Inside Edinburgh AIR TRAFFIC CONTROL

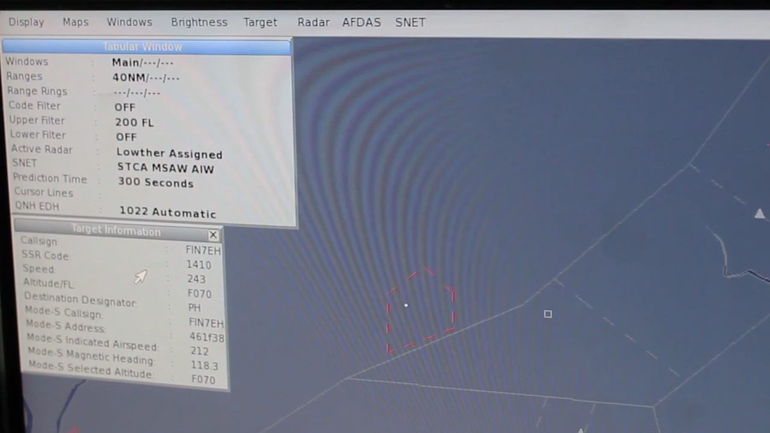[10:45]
I'll click on the 7,000 squawk and call you blind and say, you know, golf into your tango or you're on frequency and hopefully you are.
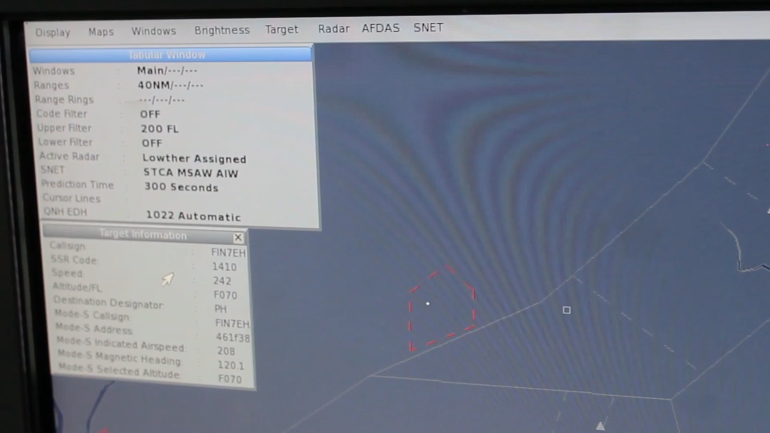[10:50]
And the purpose of that is to try and get you on a squawk. So, right, why do we want you on a squawk?
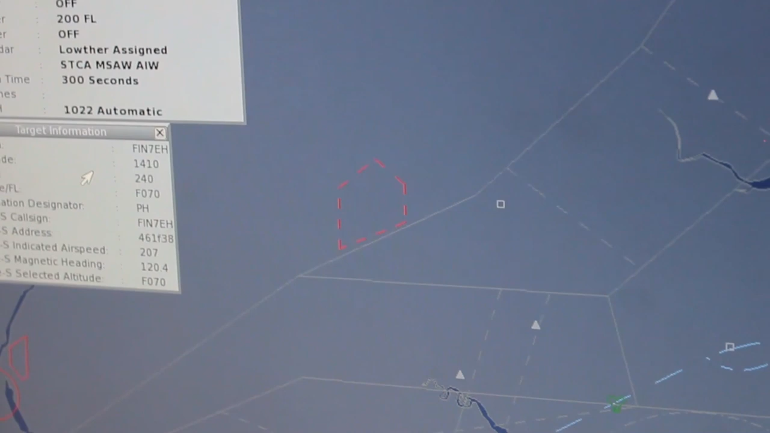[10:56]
Well, we've got a number of systems on this radar, which one of them is an airspace infringement alarm.
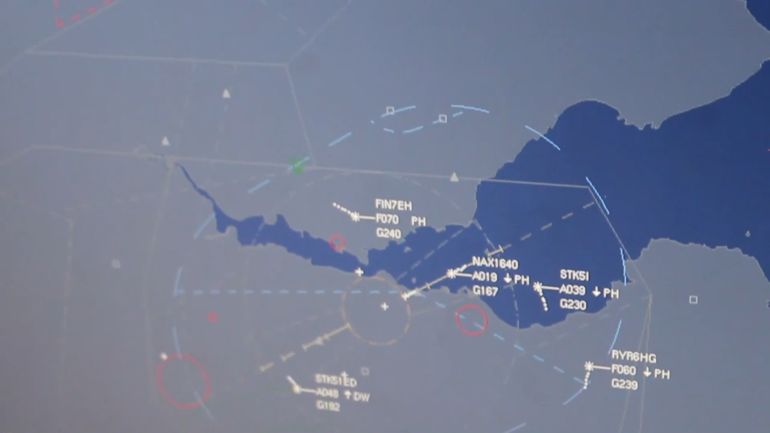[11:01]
So on the airspace infringement alarm, if you get a 7,000 squawk or a squawk that isn't an Edinburgh-based squawk and he comes into controlled airspace with a more Charlie readout inside controlled airspace, we get an alarm. Now, the alarm is quite bright, it's a little bit distracting, but the whole point of it is to stop an airspace infringer before it comes into conflict with other IFR traffic. So, to stop that from happening, the first thing we want to do to the GA guys, you call with a 7,000 squawk,
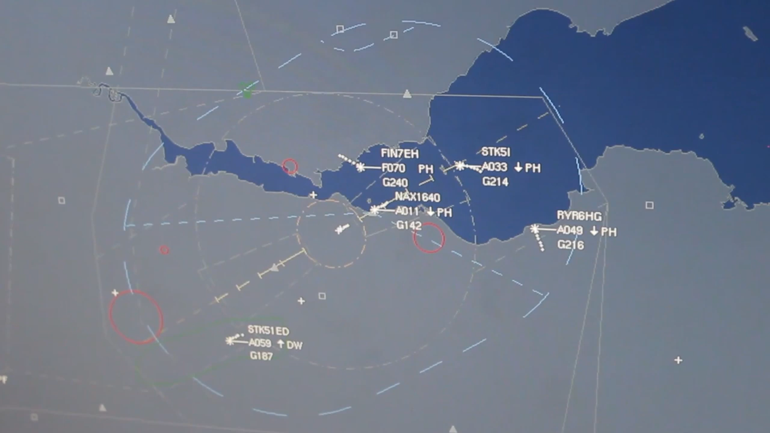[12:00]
but if you did creep up into controlled airspace or anything like that, we can validate, verify your mode Charlie, make sure we know what height you're at, just so we can descend on top of you with IFR inbounds, like you see, we're quite busy and that stops the airspace infringement alarm going off.
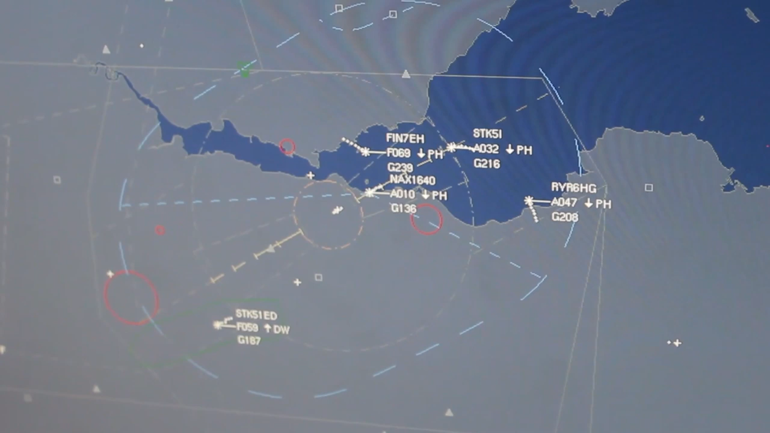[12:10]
So, the first thing I do whenever the GA guys call is give you a squawk and that's the reason why.